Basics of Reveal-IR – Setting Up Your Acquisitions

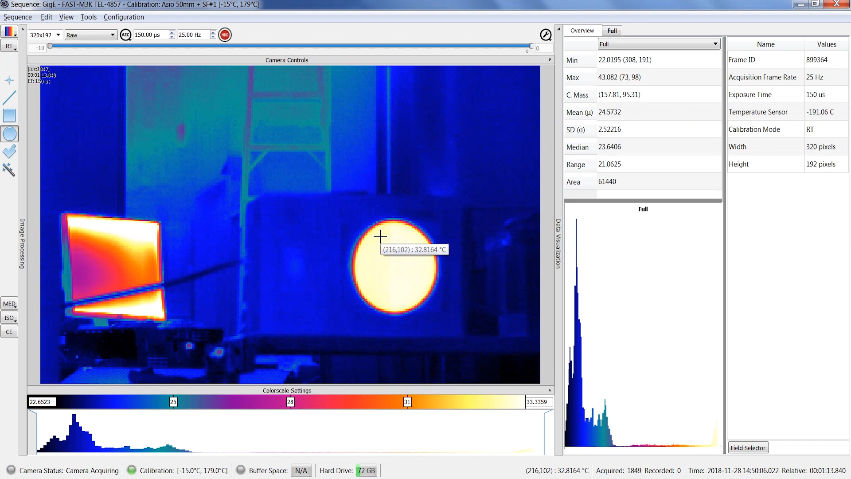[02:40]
For each region of interest, you can see the time profile graph in real-time from the data visualization panel and also apply an emissivity correction in real-time.